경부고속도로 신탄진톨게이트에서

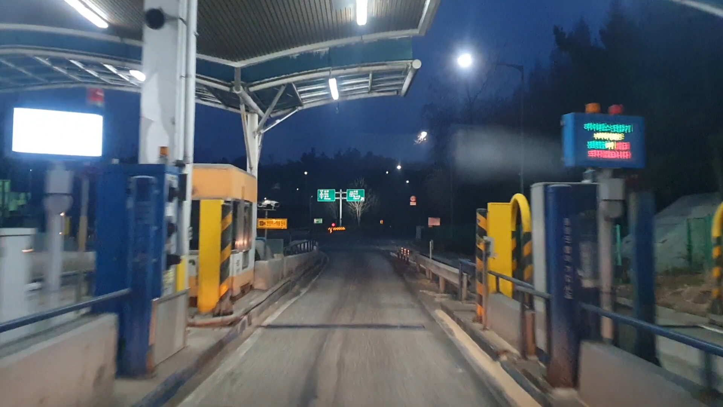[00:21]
여기 길이 경부고속도로예요. 올라가는 게 보세요. 길이 어떻게 되어 있는지. 와, 여기 뭐 기가 막히죠. S자로.